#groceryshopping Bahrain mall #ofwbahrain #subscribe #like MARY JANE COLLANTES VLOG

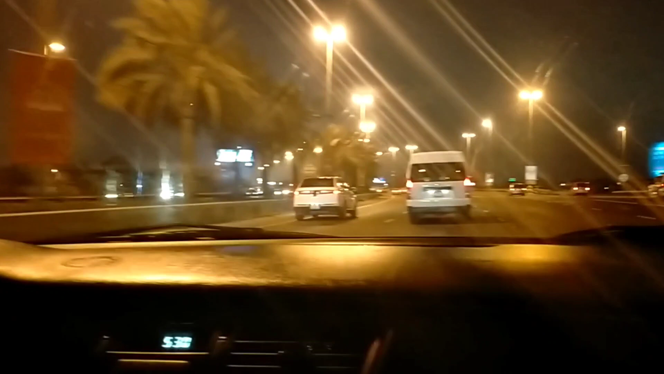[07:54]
In the highway, going far. Walang light here, Absar, no? Only there. The city center. Now, ang light namin malapit sa bahay. So nice. You stop, Absar, and I want to meet you.